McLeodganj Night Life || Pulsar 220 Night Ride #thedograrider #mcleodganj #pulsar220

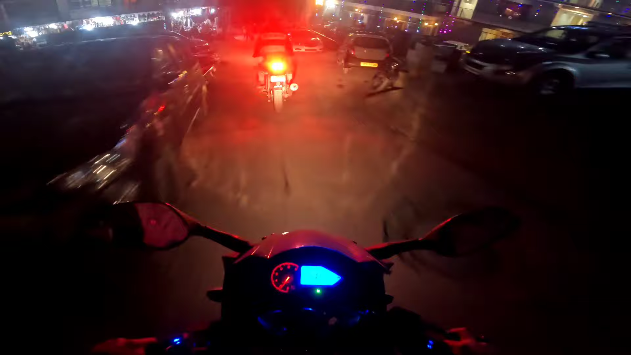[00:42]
और अब चले गए हम लोग मैकलोड में, एंड नाउ दिस इज़ द मेन स्पॉट, और ये ऊपर को रास्ता चला जाता है धर्मकोट को।
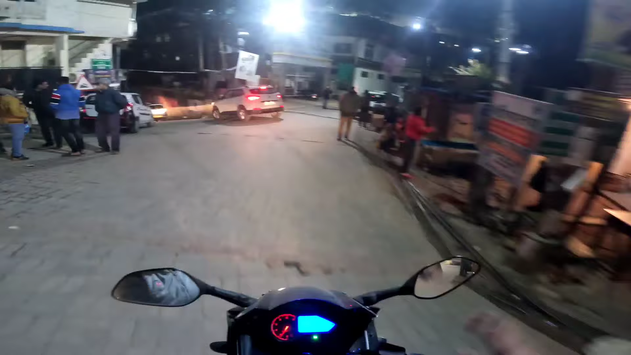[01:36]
और ये है दलाई लामा का टेंपल, बुद्धिस्ट मॉन्क जो हैं अंदर रिसाइड करते हैं।
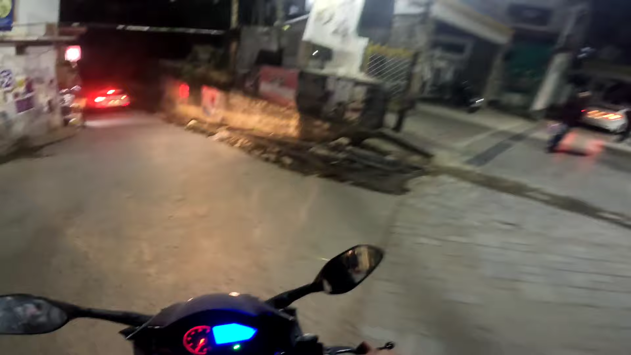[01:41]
कल आपको सुबह यहाँ के भी दृश्य दिखाएंगे। फिलहाल हम जा रहे हैं धर्मशाला पेट्रोल फ्यूल अप कराने,
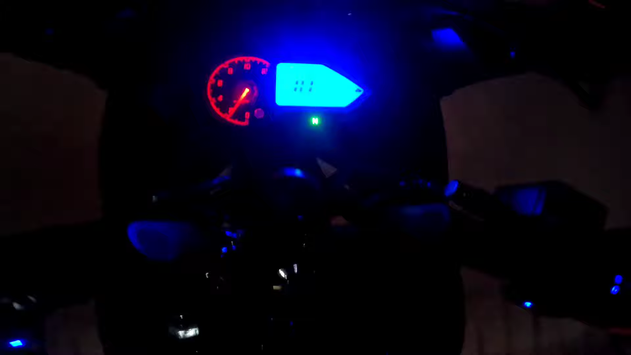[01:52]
बिकॉज आप देख सकते हैं डिस्टेंस टू एम्प्टी एकदम ज़ीरो हो गया और ब्लिंक भी कर रहा है, तो अभी के लिए निकलना ही पड़ेगा।
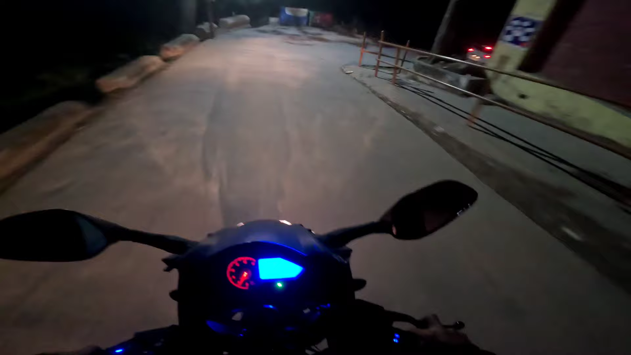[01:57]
तो मिलते हैं आपको सीधा अभी धर्मशाला में। पेट्रोल पम्प टू रिफ्यूल, गुड थिंग, अदरवाइज और ज़्यादा नीचे जाना पड़ता, इतना रश हो भाई। ओके, वॉल्वो है ये, चलिए।
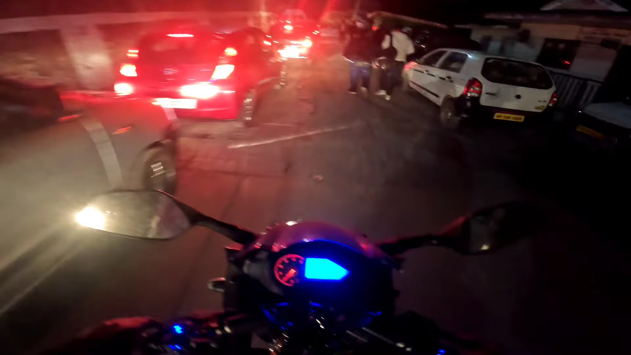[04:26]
गाड़ी हमारी ऐसी फंसी की फंसी रह गई हुई थी, बट इस बार नहीं, इस बार अपने पास बाइक है। वैसे भी कहीं लेट नहीं हो रहे हम लोग, और इस जगह पे रश होना ही होना होता है, चाहे आप जो चाहे वो कर लीजिए। एंड वी आर एट द मेन स्पॉट, तो आज ढूंढ रहे हैं हम लोग अभी रूम,
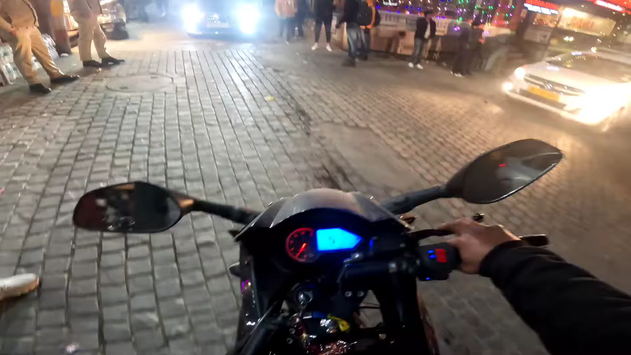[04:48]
और जाएंगे बाक्सू वाली साइड पे, क्योंकि यहाँ पे मैक्सिमम टाइम मैं इसी साइड पे रुकता था, बट अमन सेज की वो वाली साइड पे ज़्यादा चील है, तो लेट्स फाइंड अ रूम दैट वे।
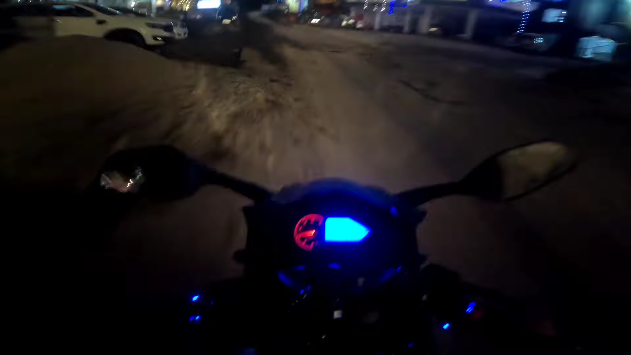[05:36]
ओके दिस इज अ रूम, नाइस। बस हाइट पे मिल जाए यार।